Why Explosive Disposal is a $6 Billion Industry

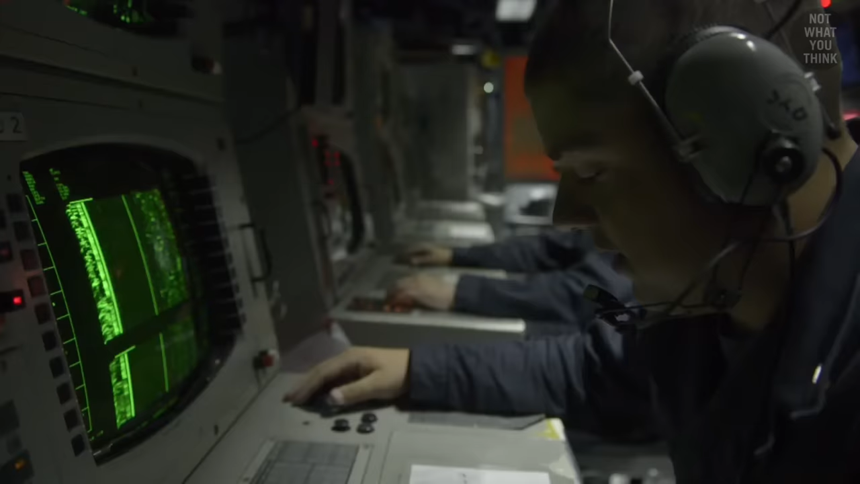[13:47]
Sonar and other sensors onboard naval ships and submarines are useful tools for detecting anything in the water.